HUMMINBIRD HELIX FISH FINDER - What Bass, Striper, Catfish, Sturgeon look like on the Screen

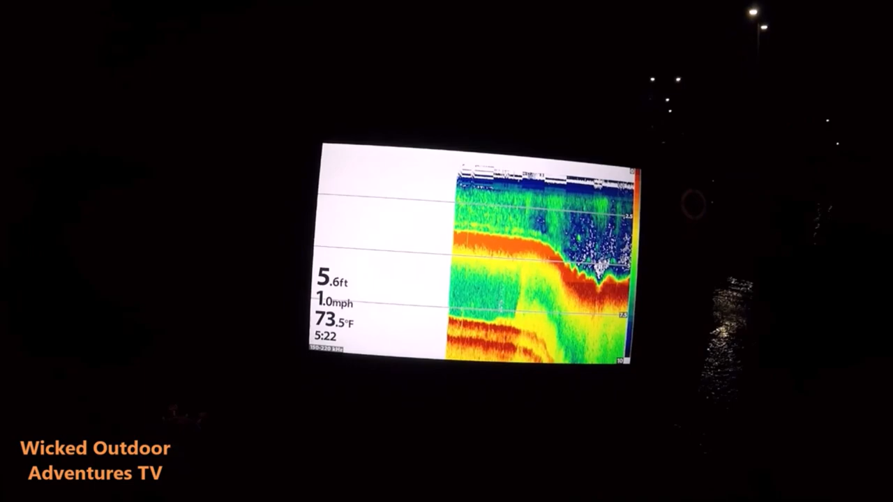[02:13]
On screen: depth 5.6 ft, water 73.5°F, speed 1.0 mph
It's early morning here, so to control the brightness, you're just going to go to your power button right here,
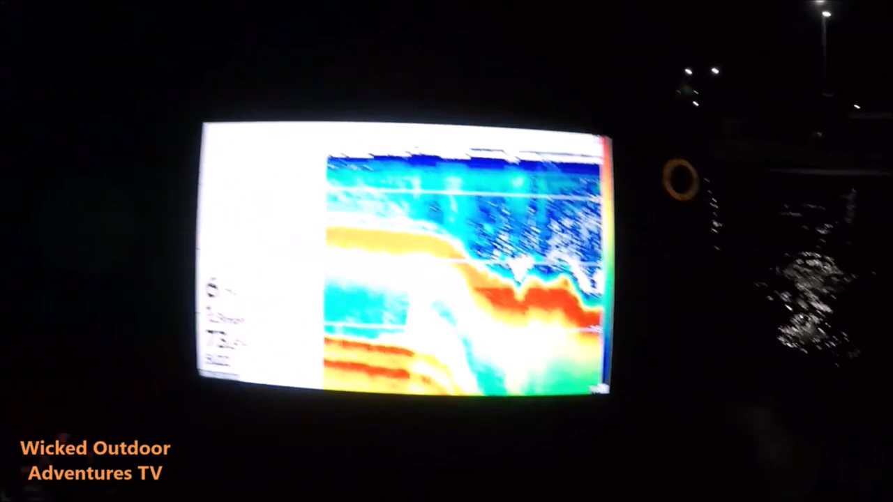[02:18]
press it once, and you can see it brings up the light. And I'm going to do it.
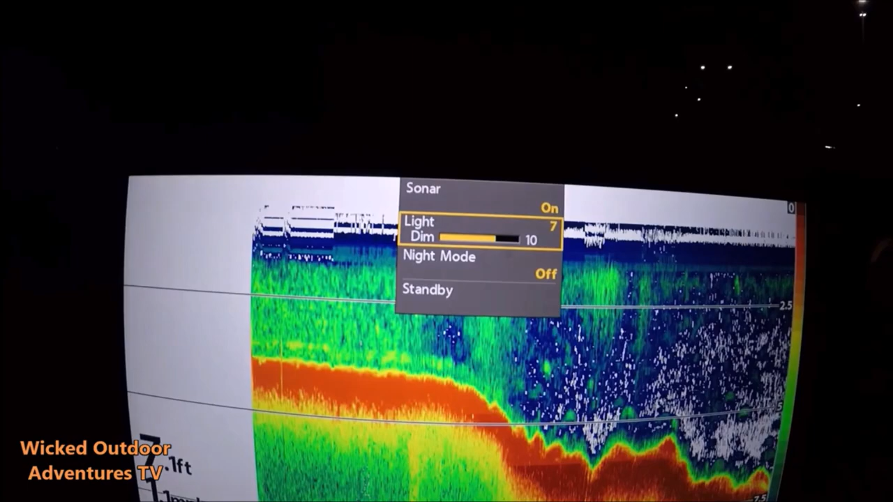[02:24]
It's early morning here, so I'm going to go down to we'll go down to 5. I think you can see it fine.
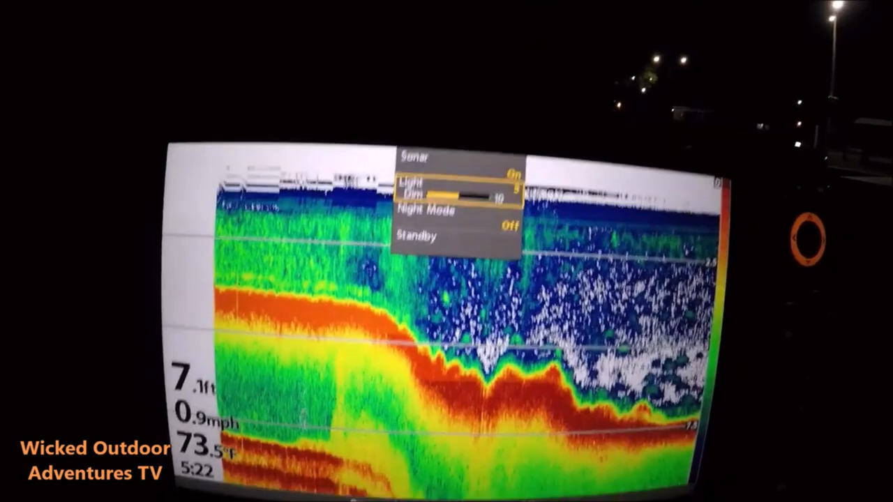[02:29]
On screen: depth 7.1 ft, water 73.5°F, speed 0.9 mph
So we're going to ease right over here. There's a little ledge.
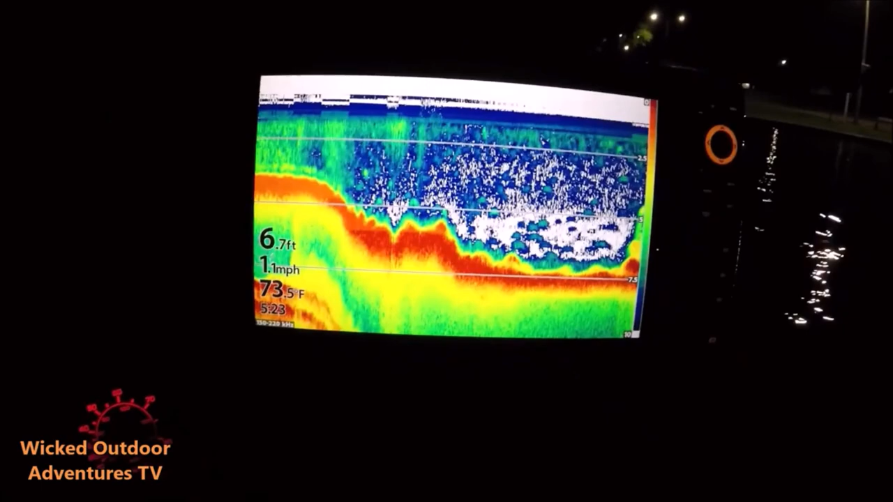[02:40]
On screen: depth 6.7 ft, water 73.5°F, speed 1.1 mph
And we're going to ease right over here and see if we can mark some fish this morning.
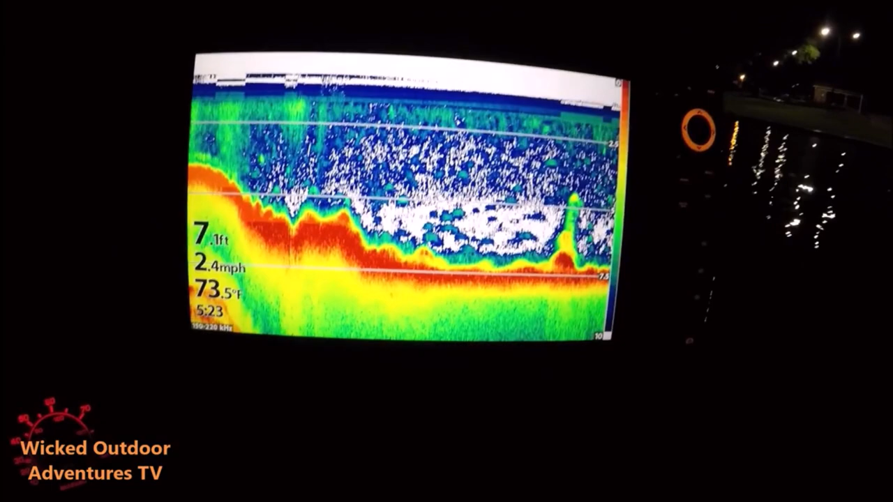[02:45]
On screen: depth 7.1 ft, water 73.5°F, speed 2.4 mph
And show you some of the basic settings and hopefully identify some fish.
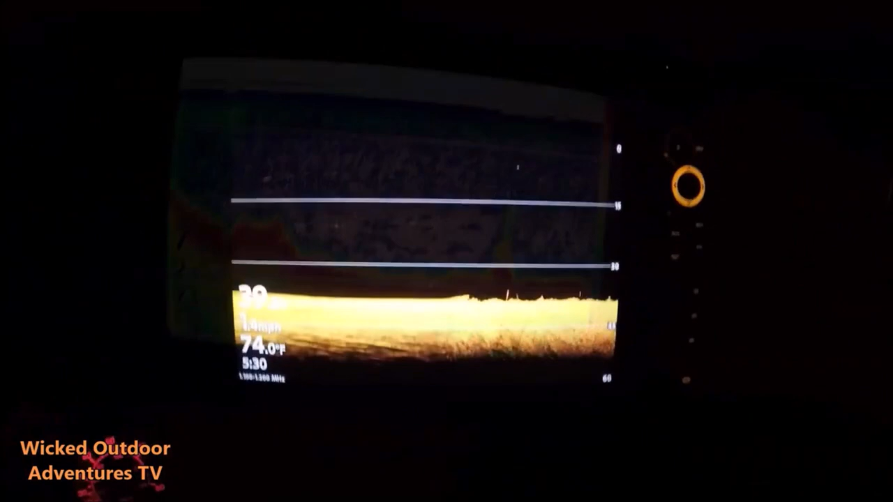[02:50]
On screen: water 74.0°F
All right, guys, let's start out with the down imaging basic settings. To do that, I'm going to go to my menu button.
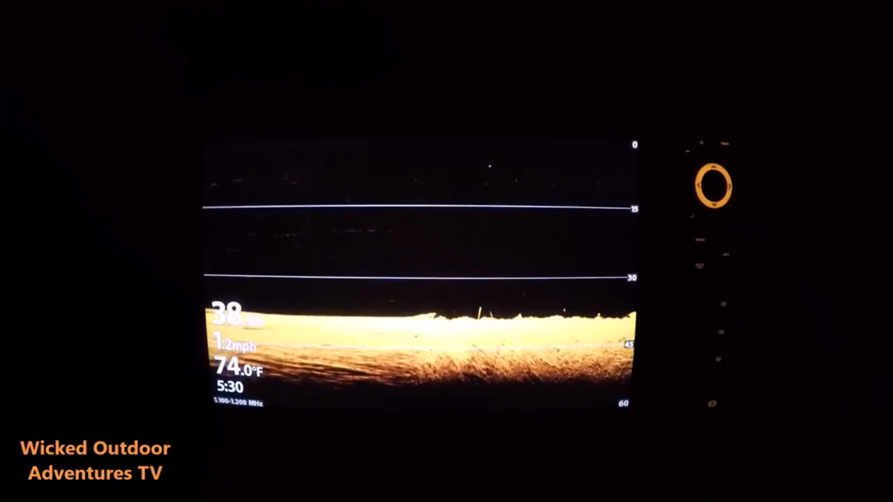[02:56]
On screen: water 74.0°F, speed 1.2 mph
And you can see here, I'll start at the top. My down sensitivity is 12.
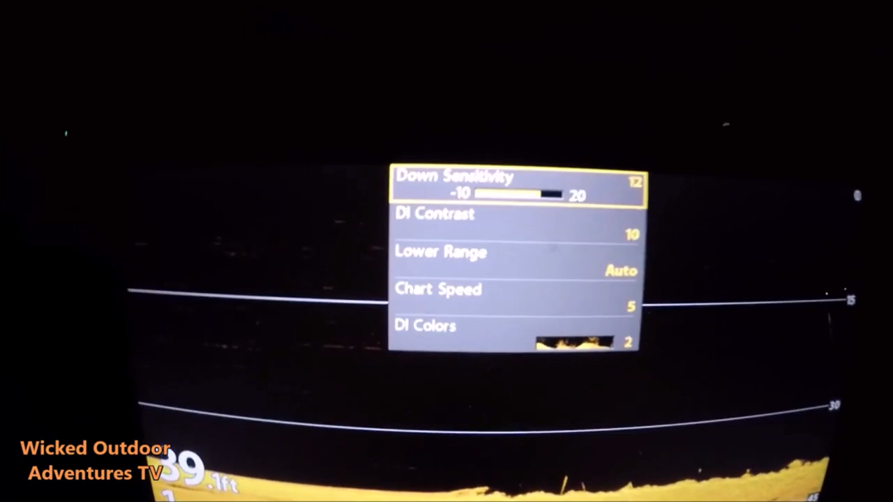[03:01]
My down imaging contrast is 10. Lower range is auto.
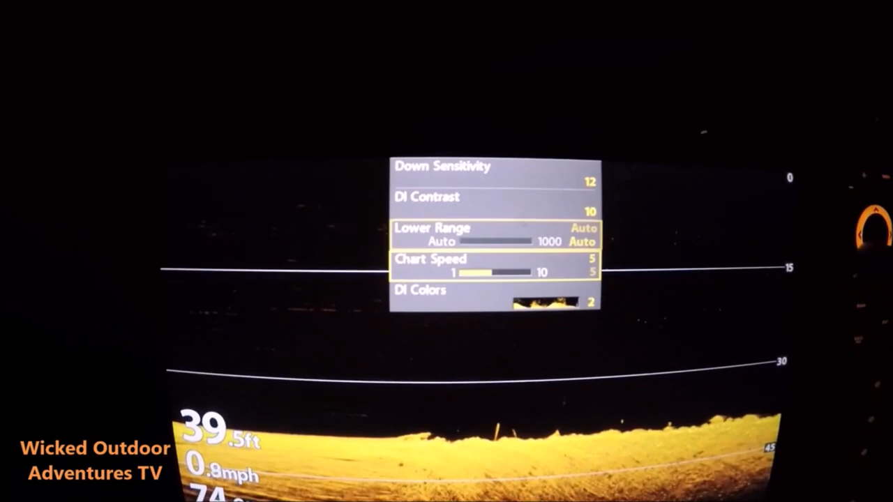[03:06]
On screen: depth 39.5 ft, speed 0.8 mph
Chart speed is 5. And then my color is 2, but you can change colors if you want. You can go to blue.
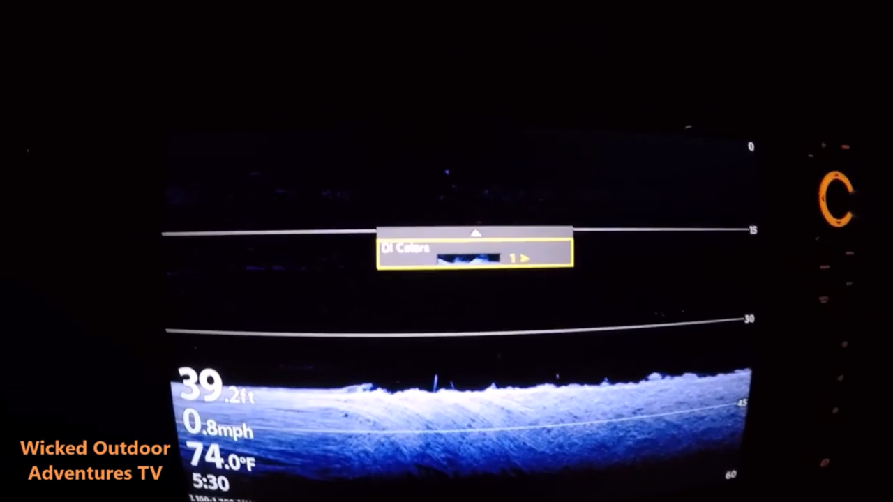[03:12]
On screen: depth 39.2 ft, water 74.0°F, speed 0.8 mph
There's a wide range of colors. I just like 2. So there's my down imaging.
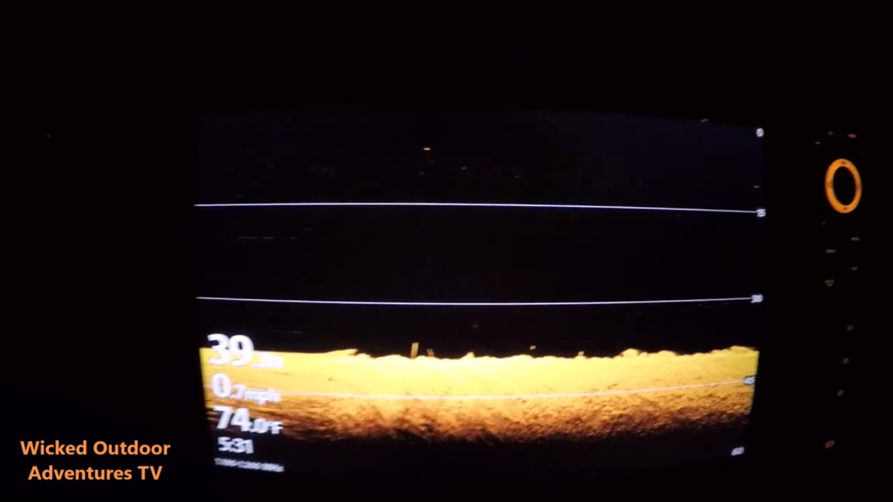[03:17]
On screen: water 74.0°F, speed 0.7 mph
So now let's go to the 2D sonar, show me my basic settings. Once again, I'm going to go to menu. My sensitivity is at 10, contrast 12, lower range is auto, chart speed 5, and my colors is 5. So there's your basic settings on your down imaging with the Mega Imaging Plus and the 2D sonar with the chirp. So we're gonna go here and see if we can mark some fish.
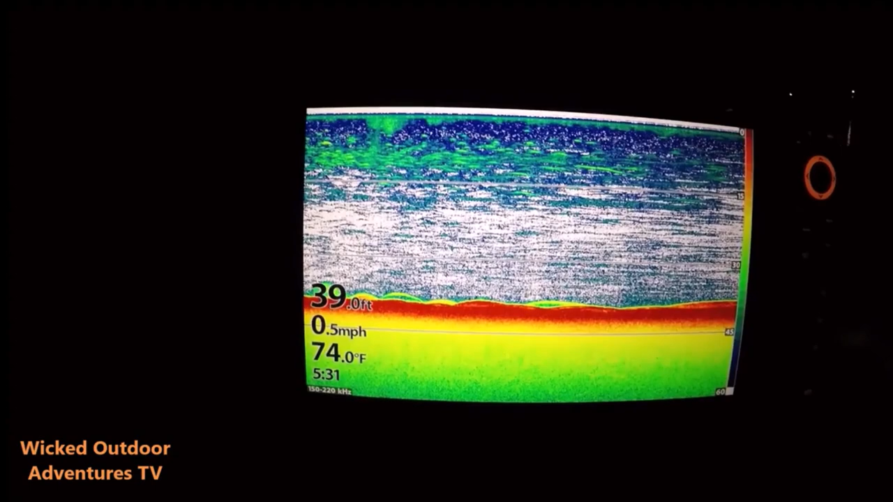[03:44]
On screen: depth 39.0 ft, water 74.0°F, speed 0.5 mph
Let's take a look at some videos that I did the other day of some fish that I marked. Take a look at these videos right here. We'll fish this morning. It's early. Looks like probably a striper here. This is probably a cat.
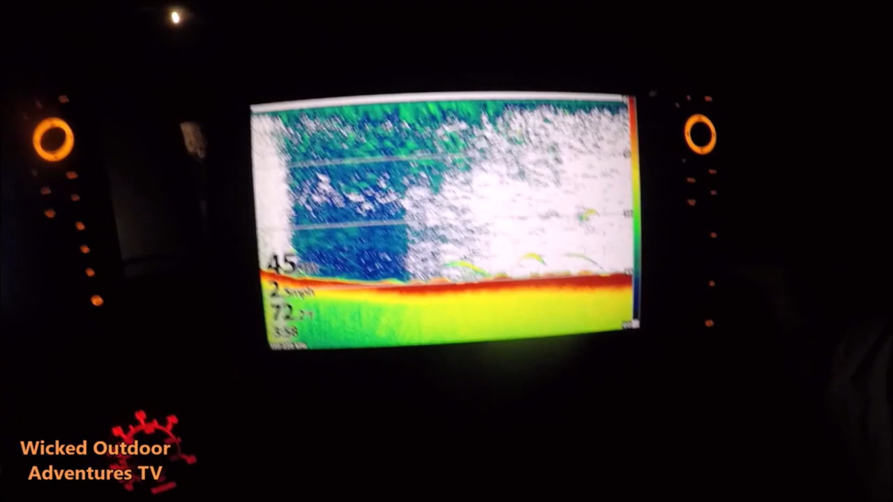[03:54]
Go to the down imaging. And I'm gonna say this is a sturgeon right here.
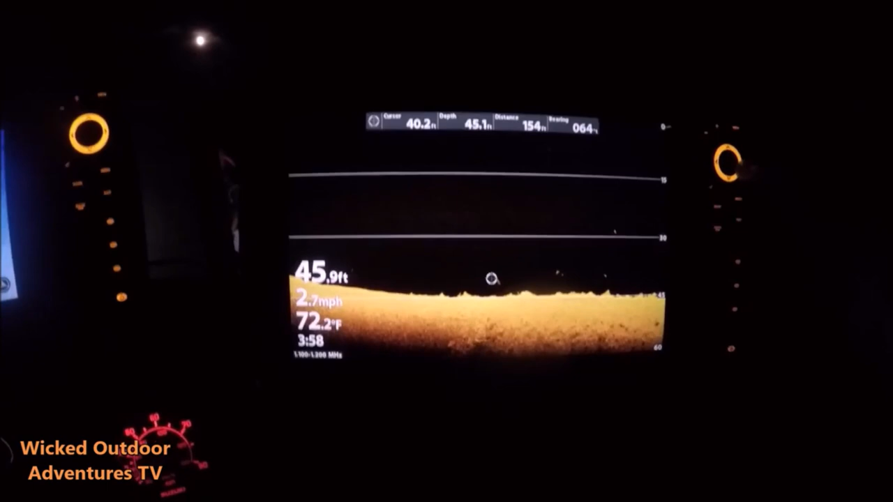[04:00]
On screen: water 72.2°F, speed 2.7 mph
Yep. Tell me, Risha, what it is.
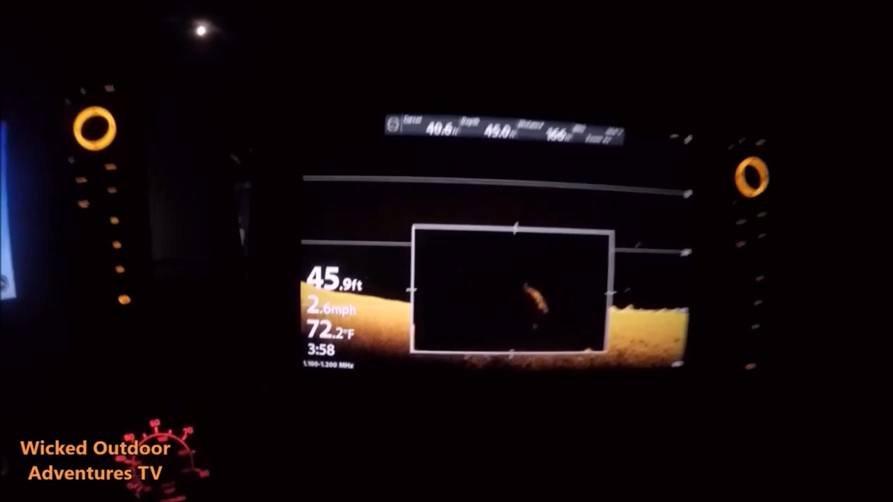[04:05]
On screen: depth 45.9 ft, water 72.2°F
A big fish. It's a sturgeon. You can tell it's a sturgeon right here.
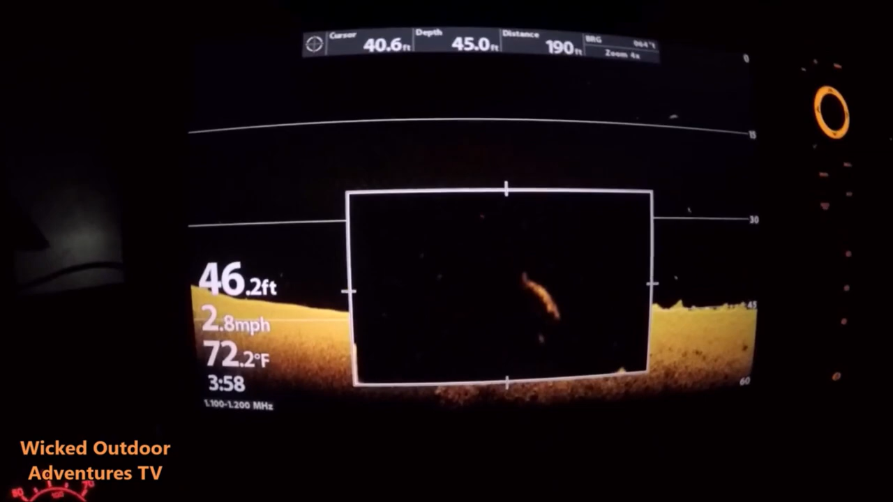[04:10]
On screen: water 72.2°F, speed 2.8 mph
So this is what a sturgeon looks like on your 2D sonar,
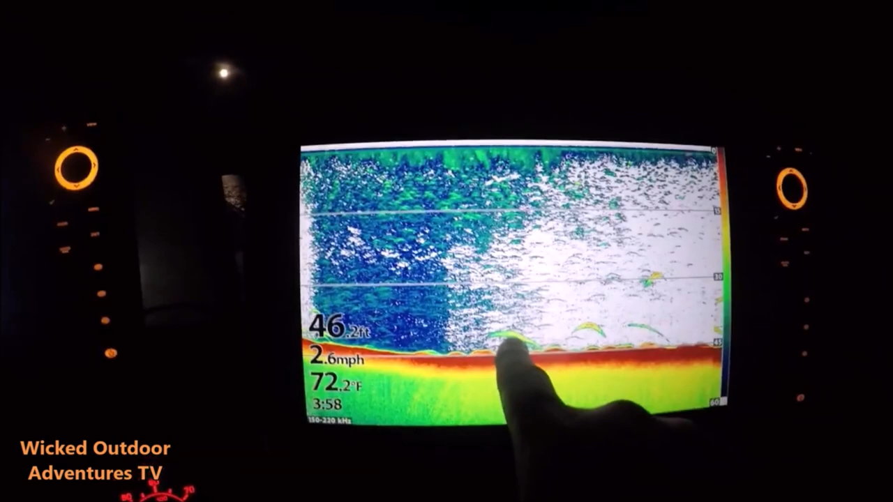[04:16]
On screen: depth 46.2 ft, water 72.2°F, speed 2.6 mph
and this is what a sturgeon looks like on your down imaging.